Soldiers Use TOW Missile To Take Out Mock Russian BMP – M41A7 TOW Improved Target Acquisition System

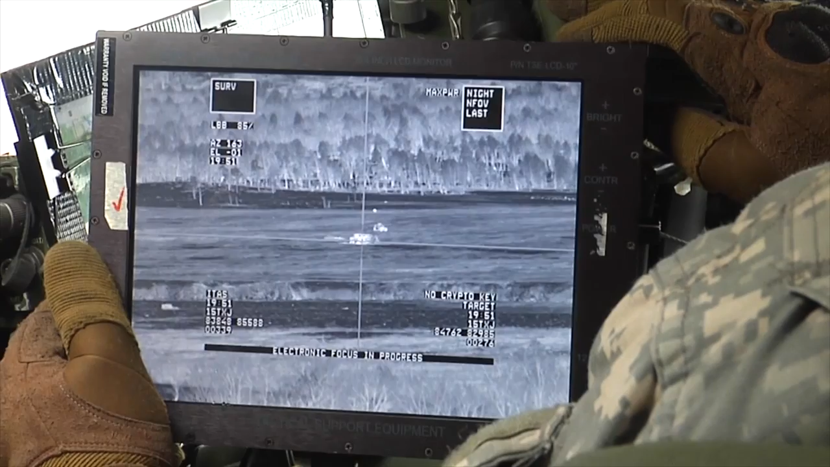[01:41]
2700, disregard, 2700 meters away, azimuth 163 degrees, target engageable,
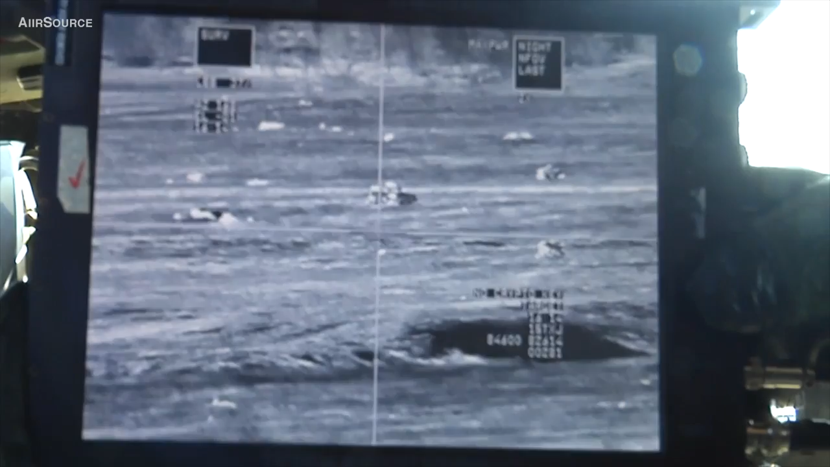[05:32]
That cluster is good. Hold on. Yeah. Wait. Clear.
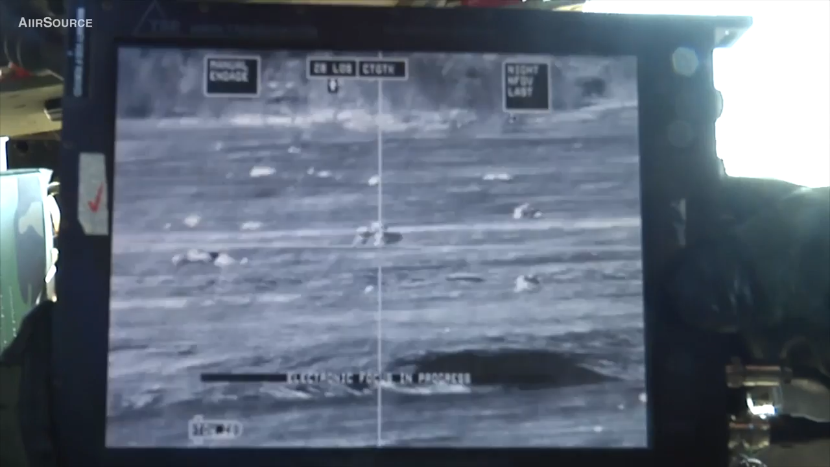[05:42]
Clear.
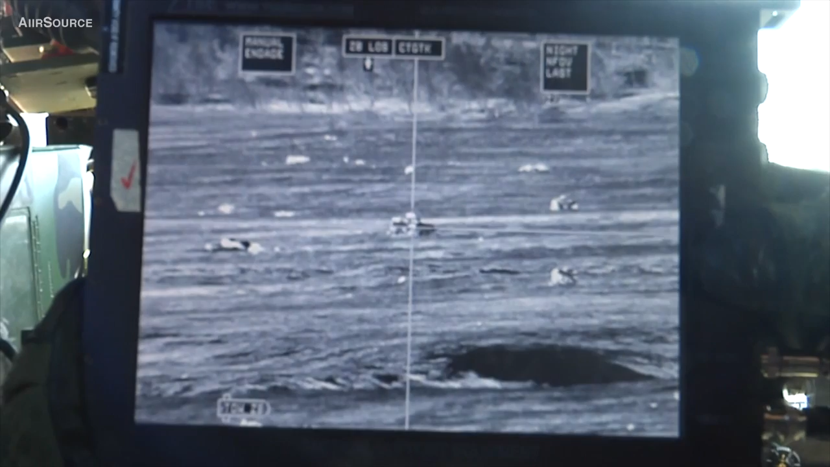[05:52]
Put on line of sight too.
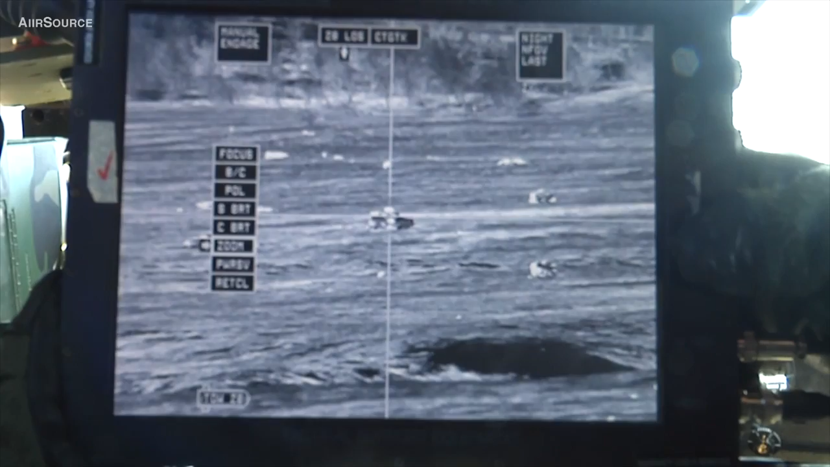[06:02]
There you go. Alright, target engageable, 370 meters.
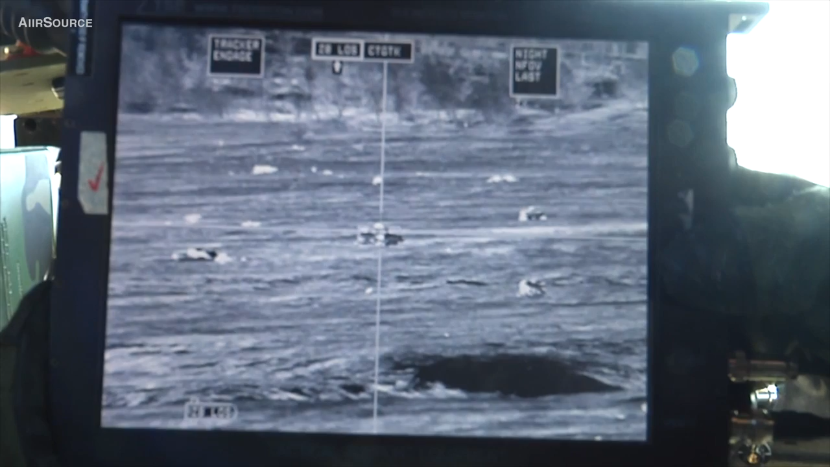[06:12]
You're good to fire. Fire. Whistle away.